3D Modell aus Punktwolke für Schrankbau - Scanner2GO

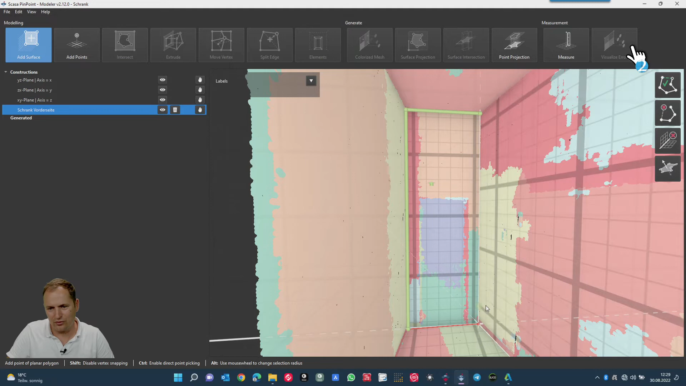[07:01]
Also Klick, Klick, Klick. Und dann hier unten nehme ich die blaue, die gelbe und hier unten die rote, gelb, grün, gelb. Und dann schließe ich das Polygon einfach und habe damit meine Ebene. Jetzt möchte ich das Ganze extrudieren. Das heißt, ich möchte diese Ebene aufziehen und das spielt bei Pinpoint keine Rolle, ob das jetzt chronisch verläuft.
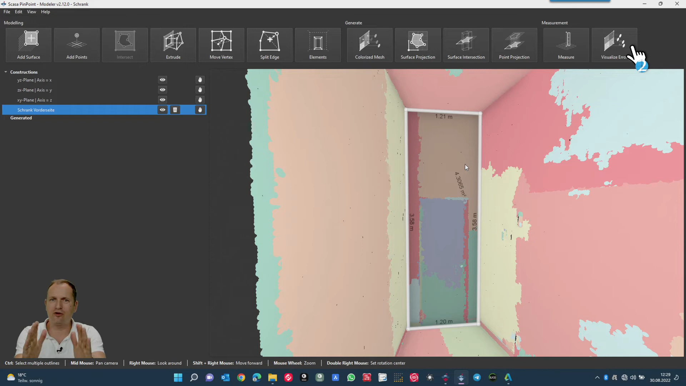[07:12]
Der zieht das dann auf. Das heißt, ich mache jetzt hier Extrude, fange die Ebene, Klick, linke Mausklick. Und jetzt sieht man, wenn ich die jetzt aufziehe, also ich zoome mal ein bisschen raus, dass wir es besser sehen können.
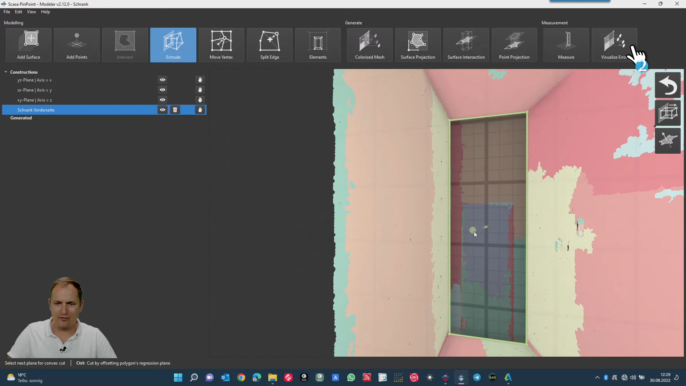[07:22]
Wenn ich jetzt hier irgendwo was fangen würde, dann würde er im Prinzip das Ganze verlängern. Da ich jetzt aber hier keine Bezugsebene habe, sondern ich möchte ja das Offset von 40 cm haben,
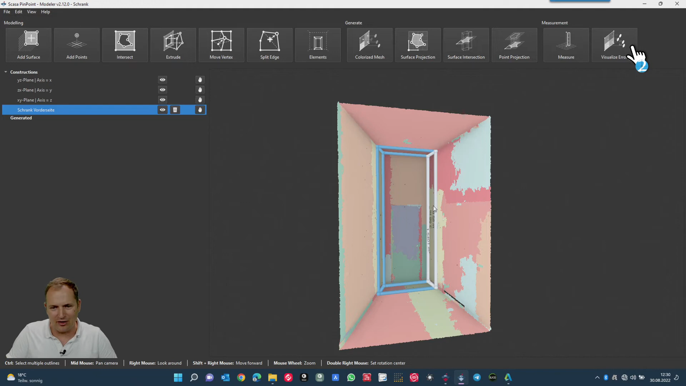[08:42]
noch mal im Detail zu schauen, ist es jetzt nur die Türklinke oder ist es der Vorsprung von der Tür, die ich sowieso aushänge, wenn ich den Schrank reinbaue, oder ist es irgendwie eine andere Verformung. Gehen wir da noch mal rein, das heißt, ich würde jetzt erstmal hier die vordere, würde ich löschen, die brauche ich nicht. Die Türen, die kriege ich nachher in meiner Schrankplanungssoftware viel einfacher rein. Und jetzt selektiere ich die Ebenen, die ich vermaschen will. Das heißt, ich gehe her und klicke die Rückseite an, die Seitenseite. Achso, ich muss natürlich Control drücken. So, dann möchte ich die haben, ich möchte den Boden haben und ich möchte natürlich die Decke haben.
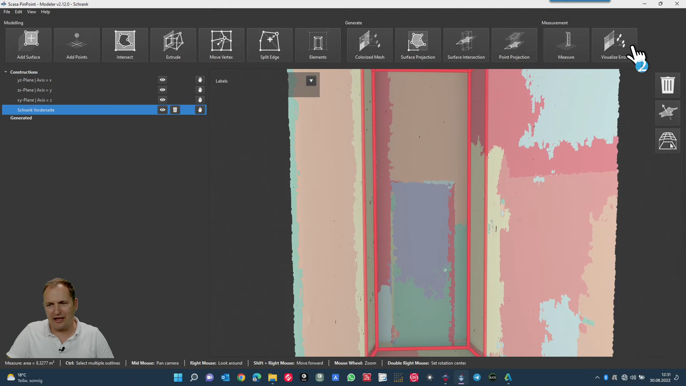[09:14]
So, jetzt haben wir die selektiert und jetzt gehen wir hier rechts auf dieses Symbolvermaschung. Und da wollen wir nicht Punkt-Sample, also Punkt-Sample wären, er würde mir Kontrollpunkte in dem Bereich ablegen. Wir möchten aber hier eine Vermaschung machen. Und das möchten wir mit einer Detaillierung von 10 cm, das ist jetzt hier Standard eingestellt.